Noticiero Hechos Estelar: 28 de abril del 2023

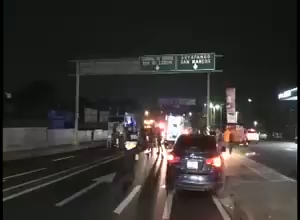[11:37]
Contarles que un motociclista resultó lesionado en un percance vial ocurrido en el Boulevard Venezuela a la altura del barrio Candelaria en San Salvador.